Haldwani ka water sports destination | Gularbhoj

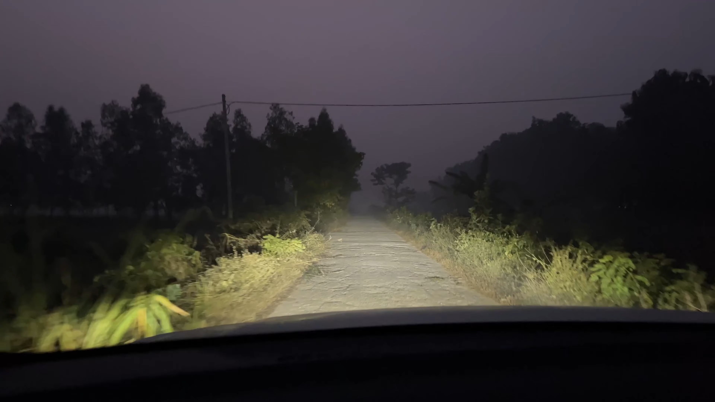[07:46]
तो हमने ले लिया दूसरा रास्ता लंबा वाला, क्योंकि रोड थोड़ा सही है, और यहाँ से हमें सीधा जाना है पंप से राइट लेना।